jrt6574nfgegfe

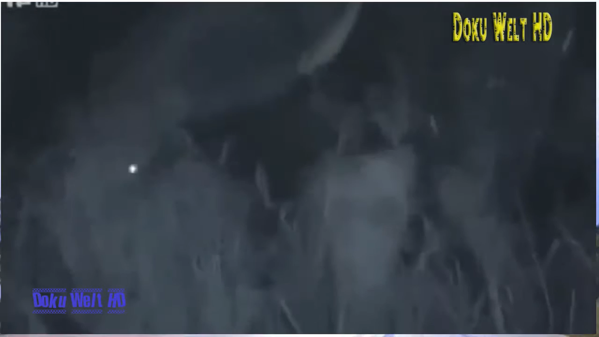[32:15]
Also, dieses Tier ist hinter der gleichen Brütte her wie der kleine Ameisenbär, den wir vorhin gesehen haben. Ameisen und Termiten.
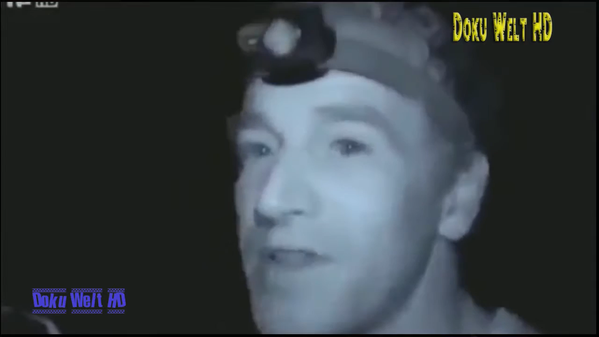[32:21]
Aber natürlich braucht ein Monstrum wie der da sehr viel mehr davon. Der große Ameisenbär ist eigentlich kein Nachttier.
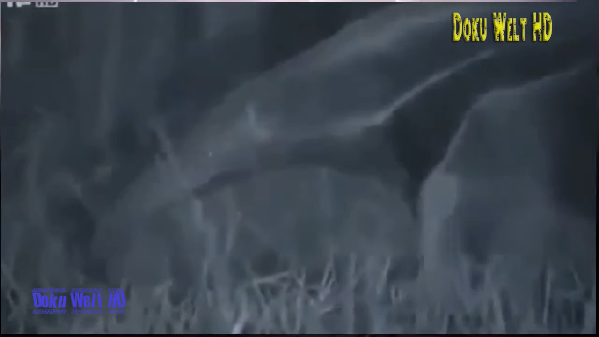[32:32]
In anderen Regionen Südamerikas sucht er tagsüber nach Nahrung. Aber dank seines Geruchssinns ist er ohne weiteres voll nachttauglich. In extrem heißen Gebieten wie dem Pantanal nutzt er die kühlen Nachtstunden und schläft tagsüber.
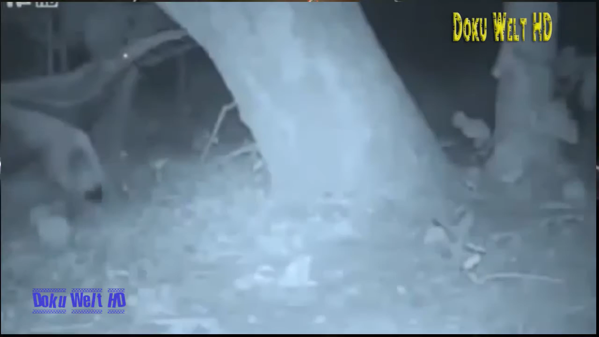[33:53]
Er schnuppert. Er schnüffelt an dem Baumhörern. Die Kameras haben über 15 Stunden Material aufgenommen. Die Überraschung? Gleich mehrere Tiere haben denselben Baum aufgesucht. Seht nur, der hat ein Baby auf dem Rücken. Man kann es gerade so erkennen. Der Baum, an dem Gordon die merkwürdigen Kratzspuren entdeckt hat, scheint die Ameisenbären anzuziehen. Oh, wow! Also, das ist es.
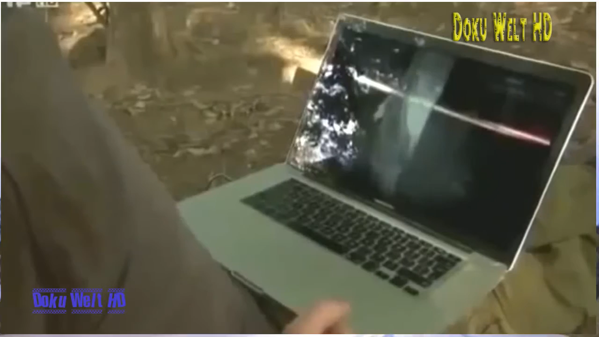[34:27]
Wow!
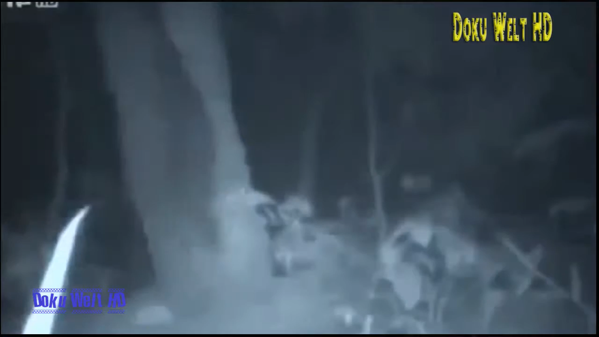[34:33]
Dieser Ameisenbär geht den Baumstamm hoch. Das heißt, sie klettern. Er ist technisch klammend.
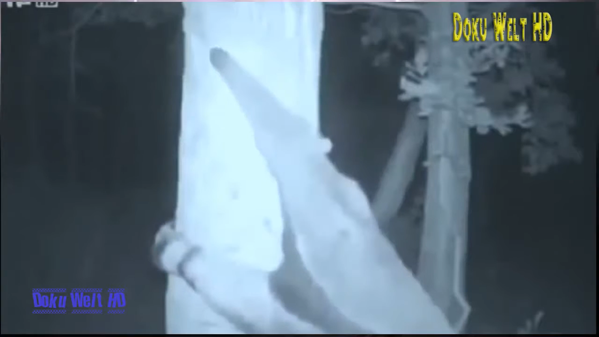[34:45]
Große Ameisenbären sind Budenläufer. Dass sie klettern, ist absolut neu. Gordon hat mehr erreicht, als diese Tiere einfach nur zu filmen.
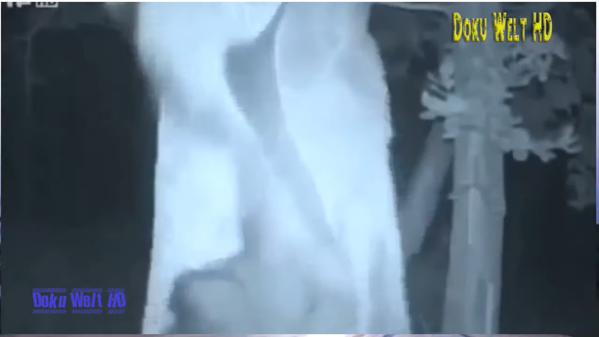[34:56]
Es ist ihm gelungen, ein völlig neues Verhalten zu dokumentieren. Es ist das erste Mal, dass es im Bild festgehalten wurde.
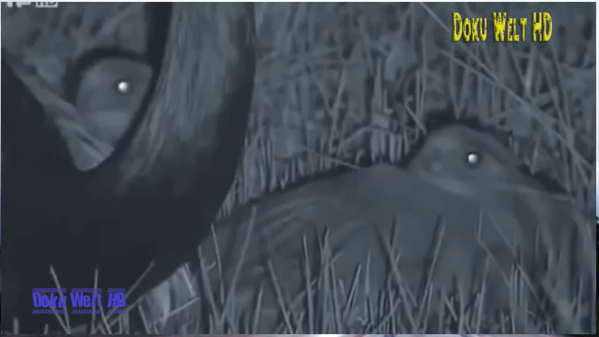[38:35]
Die Küken sind Mini-Version der Erwachsenen. Das ist übrigens nicht die Mutter, sondern der Vater. Das Weibchen legt die Eier, der Vater brütet sie aus. Für sie war es das dann. Und er macht das unglaublich gut. Er nimmt sie unter seine Flügel. Aussitzen ist eine überraschend erfolgreiche Taktik, um sich im Dunkeln vor Raubtieren zu schützen. Genau wie Menschen sind auch Nandus im Dunkeln so gut wie blend.
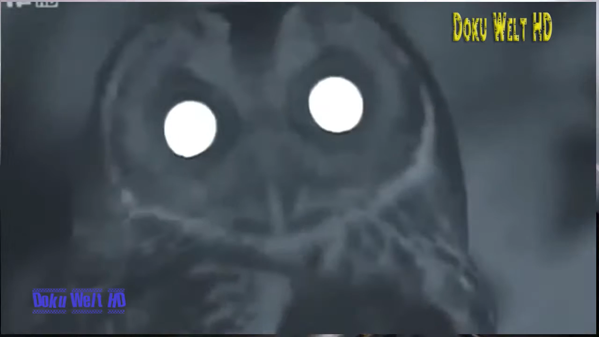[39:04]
Aber sie können sehr gut hören.
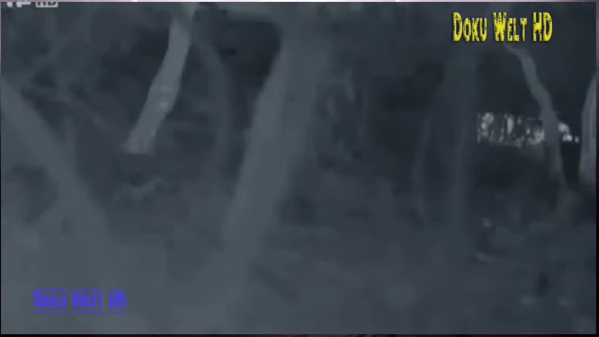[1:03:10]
Es dauert nicht lange, bis sich im Suche von Gordons Wärmebildkamera etwas tut.
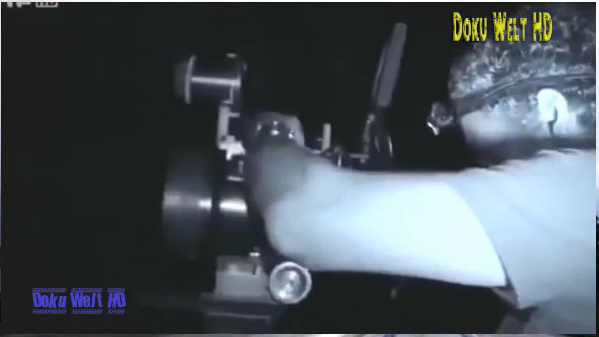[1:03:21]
Die Sensoren der Kamera reagieren auf warmblütige Tiere vor einem kühleren Hintergrund und lassen sie hell leuchten.
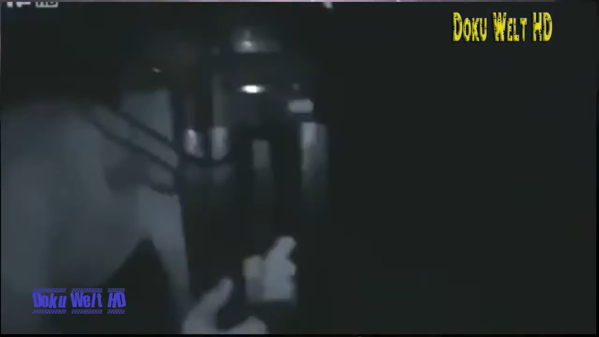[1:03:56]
Im Pantanal wartet Gordon noch immer auf einen Ameisenbären. In einem kleinen Waldstück hat er eine Bewegung wahrgenommen.
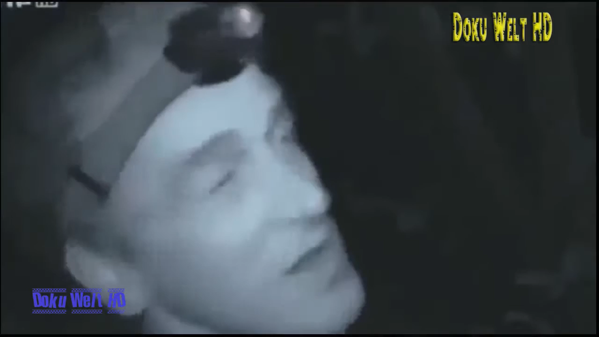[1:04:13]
Ist das nicht das merkwürdigste Tier, das man je gesehen hat? Ein kleiner Ameisenbär, nur wenige Meter vor mir. Bieter sind von der Weg. Unglaublich.
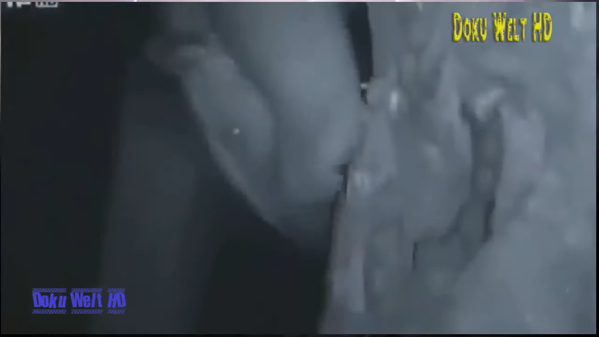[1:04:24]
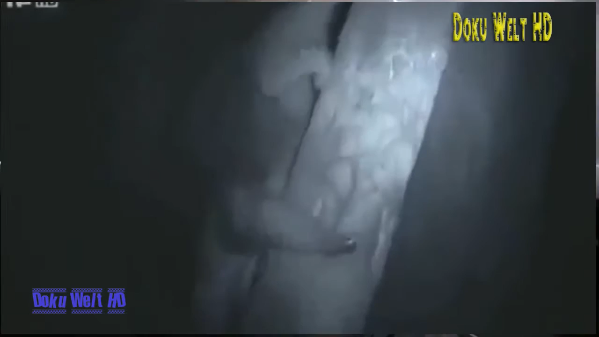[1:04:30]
Kleinere Ameisenbären verbringen bis zu 60 Prozent ihrer Zeit in Bäumen. Er ist runtergekommen, vielleicht kann ich ihm folgen.
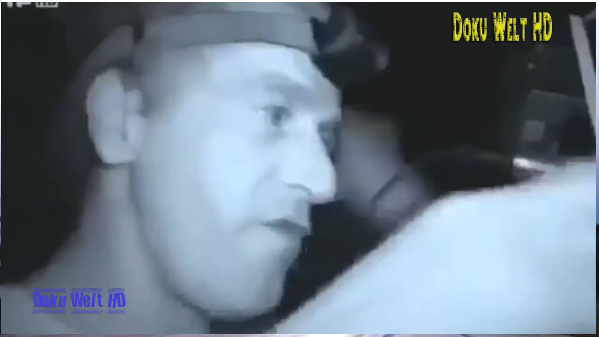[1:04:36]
Aber häufig verlassen sie ihren Hochsitz, um in einen anderen Teil des Waldes zu wechseln oder auf dem Boden nach Futter zu stöbern. Da ist er. Jetzt seht euch diesen mutigen kleinen Kerl an. Wahnsinn, einem wilden Tier wie diesem so nahe zu kommen. Ameisenbären sind entfernte Verwandte der Faultiere.
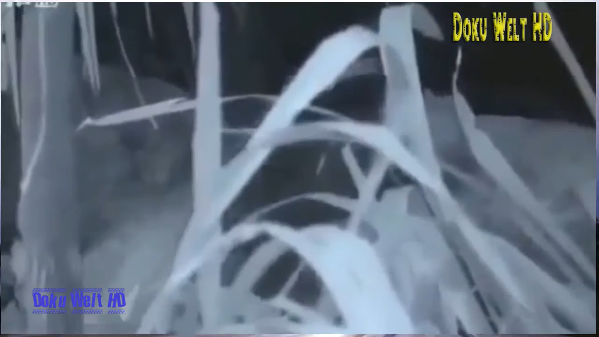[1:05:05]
Und auch sie stöbern sowohl am Tag als auch in der Nacht nach Futter. In diesem Baumstamm sind wahrscheinlich Ameisen oder Termiten.